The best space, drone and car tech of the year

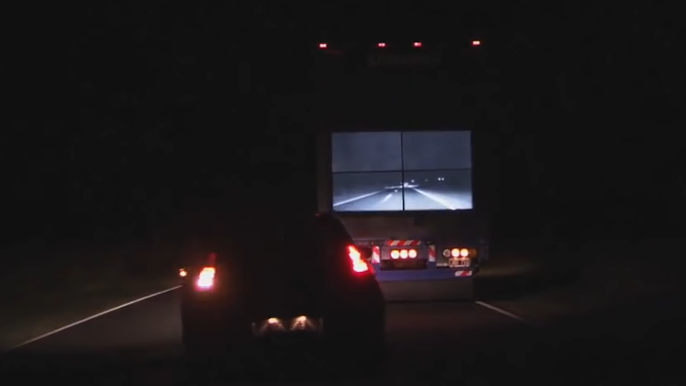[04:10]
It's called the safety truck and incorporates a front-facing camera and digital display to provide a view of what's ahead.